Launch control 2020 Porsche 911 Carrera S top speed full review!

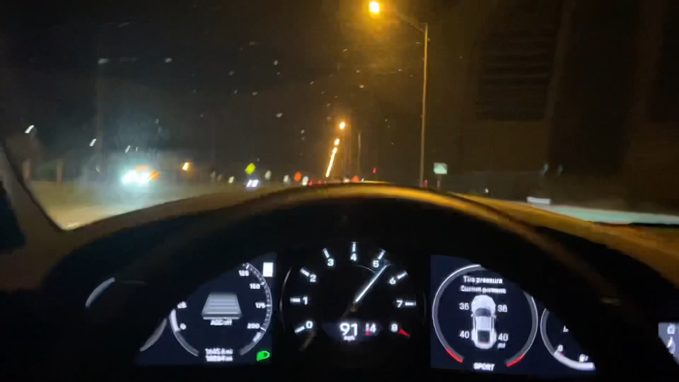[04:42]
double clutch it like gas gas so throw the rpms and then step on your watch ramps
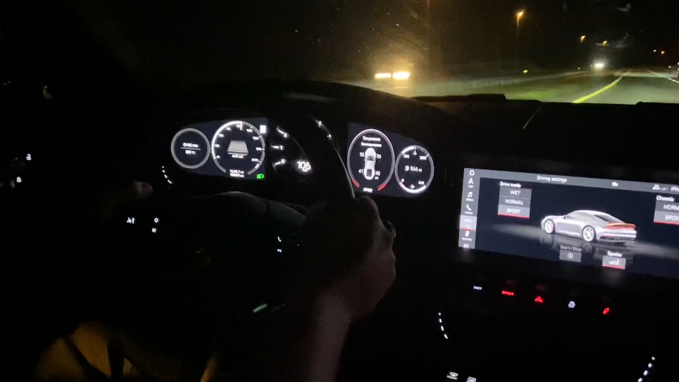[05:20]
yeah i love that i love that i love that That is so fucking sick, look at the speed, the stairs are rocking, this thing is rocking.
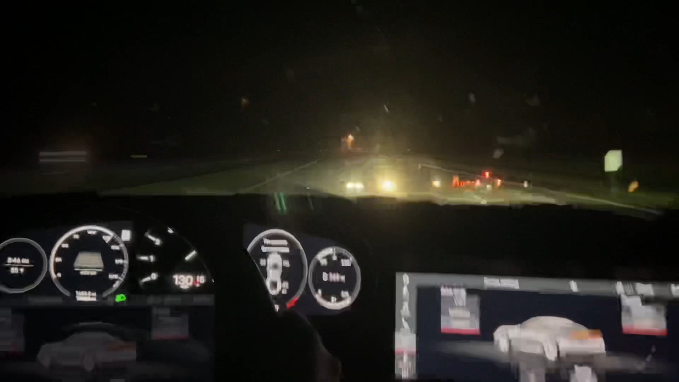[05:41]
I love that, that scream right?
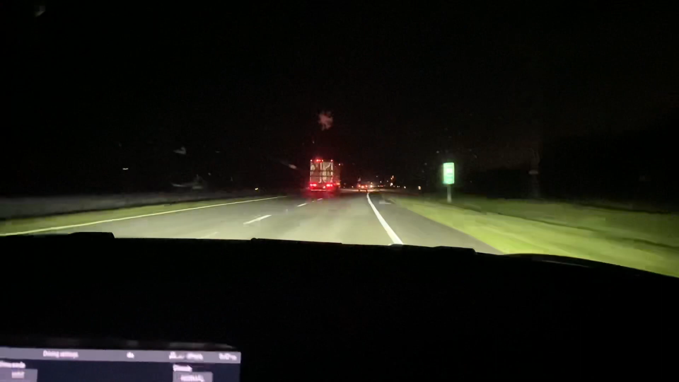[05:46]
Sounds so crazy. You got it.
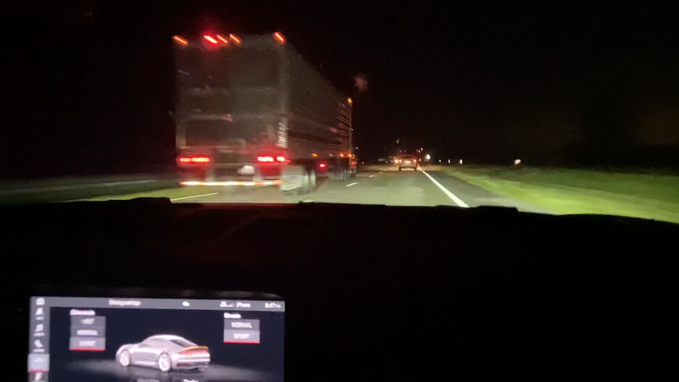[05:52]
It's like, just fly by and really. Nope. You got it. You got it. You got it.
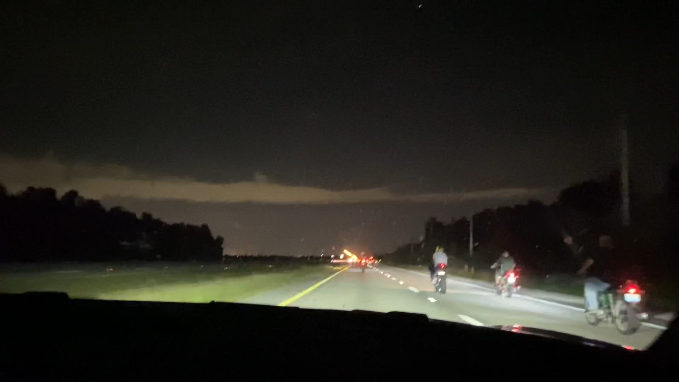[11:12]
No, he's not. I thought he was. Whoa, whoa, whoa.
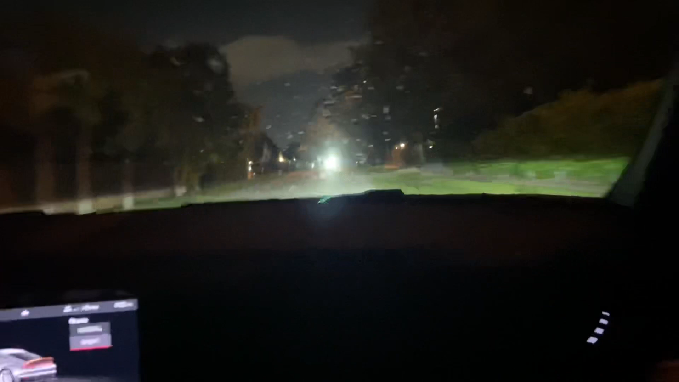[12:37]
It's not the high beams. Yeah, it just sounds crazy.